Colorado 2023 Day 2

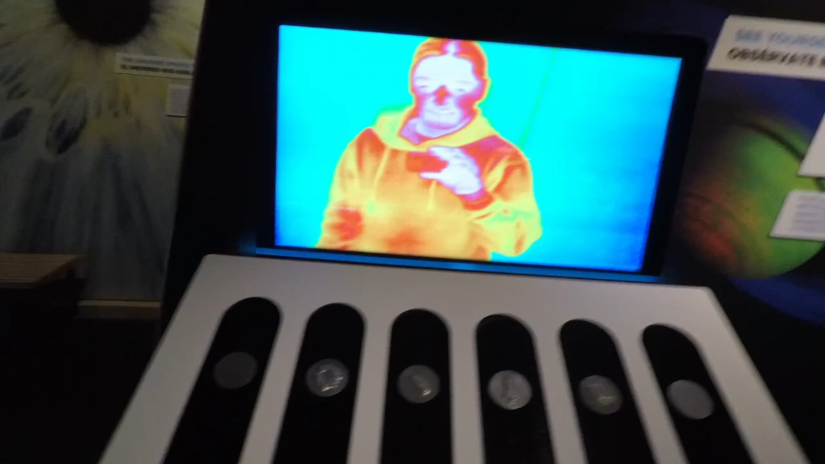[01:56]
And look, on the ground there's these. They're hot or cold. This one's hot, so I'm gonna put my hand on it.
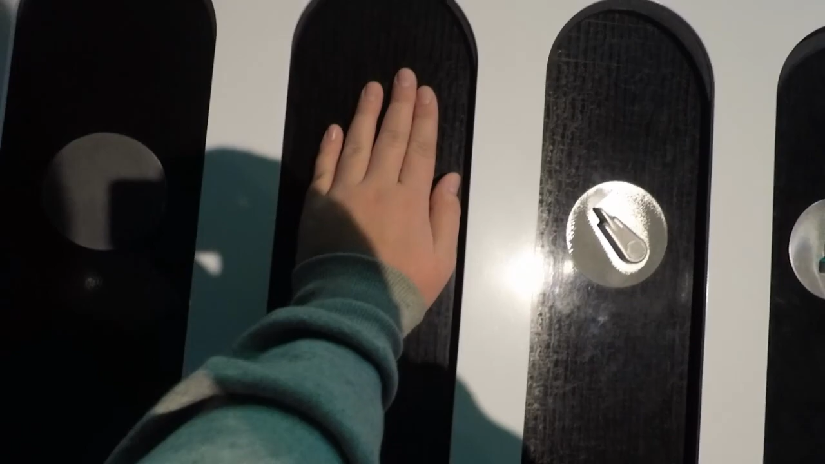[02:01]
It's supposed to be shaped like a sun. And then you hold it up, and look, there's now a sun.
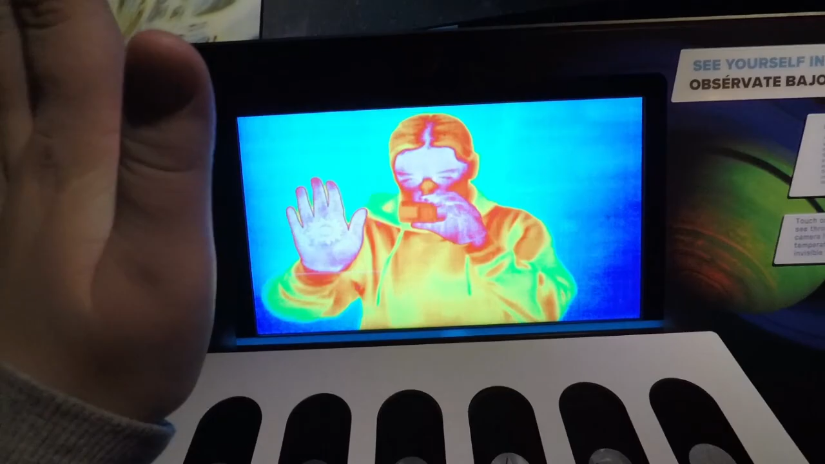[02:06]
Ah, it's hard to film on my hand.
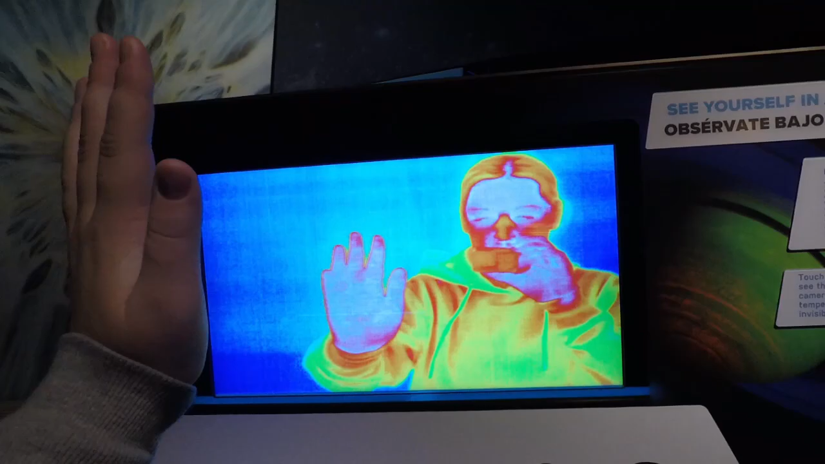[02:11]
All right, it's easier to see with cold. No, that one's hot. Here's cold.
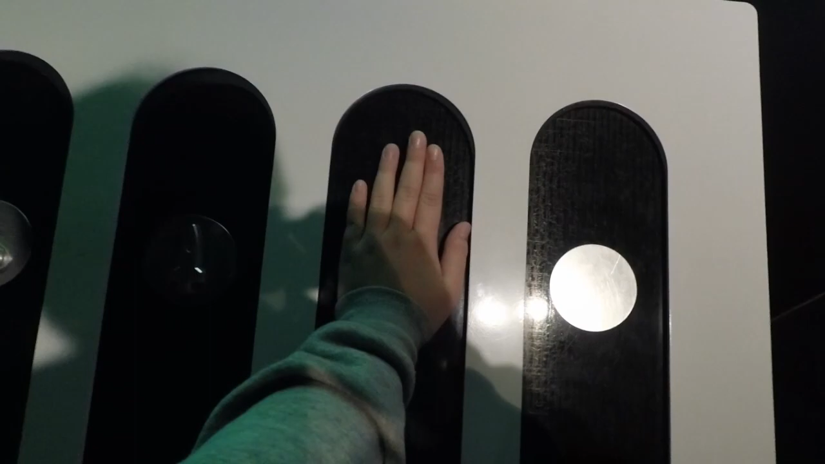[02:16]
So we're gonna put my hand on it.
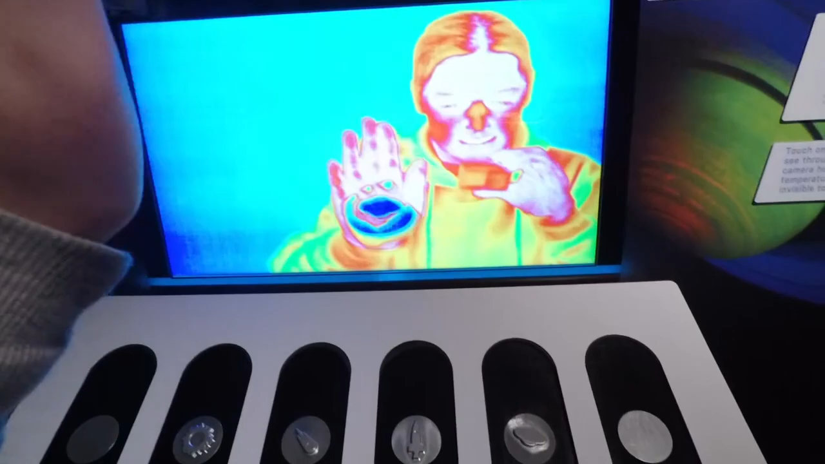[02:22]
Wait for it, and then look right there.
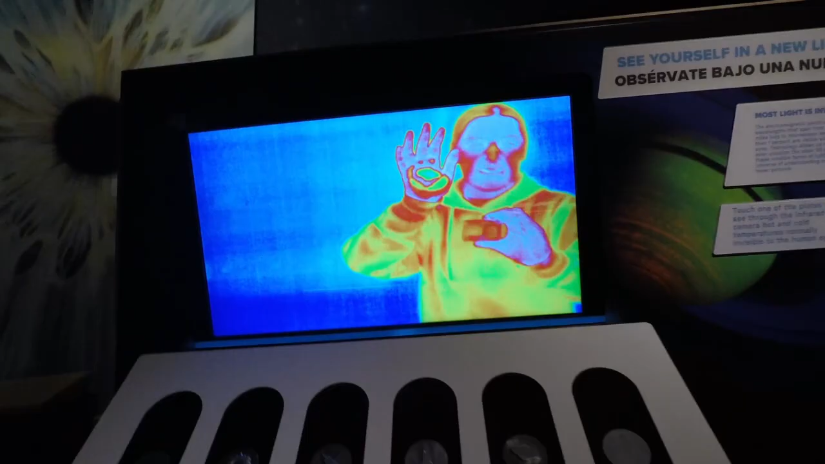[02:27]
Yeah, it's a blast one. No, I'm not gonna blast it yet.